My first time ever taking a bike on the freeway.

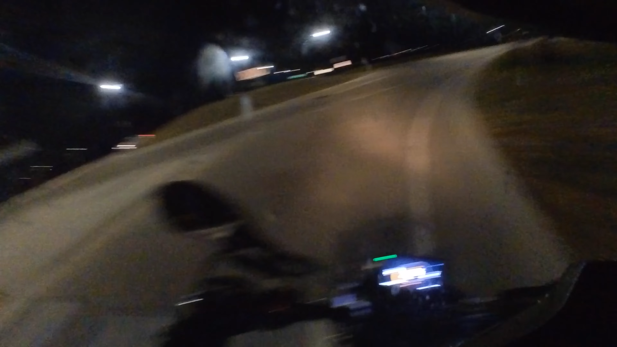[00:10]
thinking today might be the day i try the freeway for the first time of course i had to do it at night i bet that semi is going to get in my way oh watch out for the evil gravel
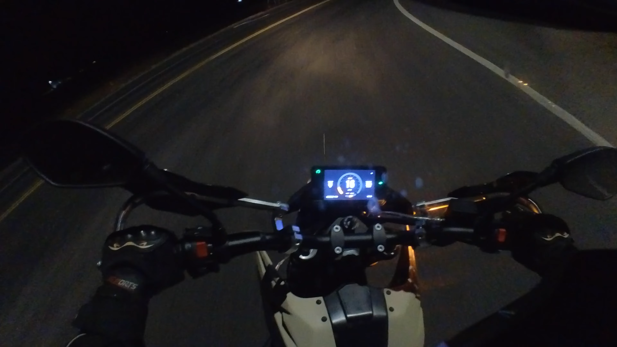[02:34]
took like six percent of my battery right there to do that quick little thing maybe it's five percent i don't know electric bikes do not like going fast with all that crazy wind resistance